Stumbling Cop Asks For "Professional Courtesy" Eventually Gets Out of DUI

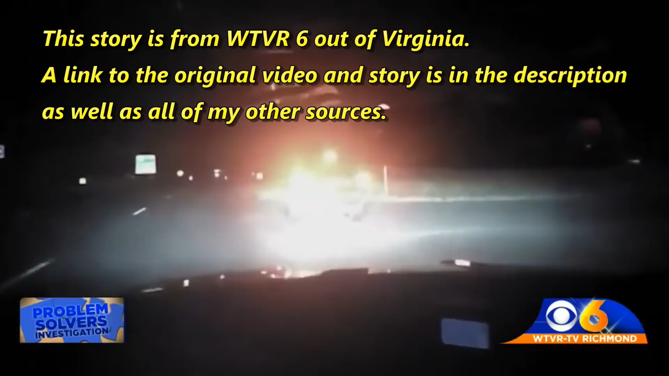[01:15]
You're going 65 miles per hour. That's 20 miles over the street.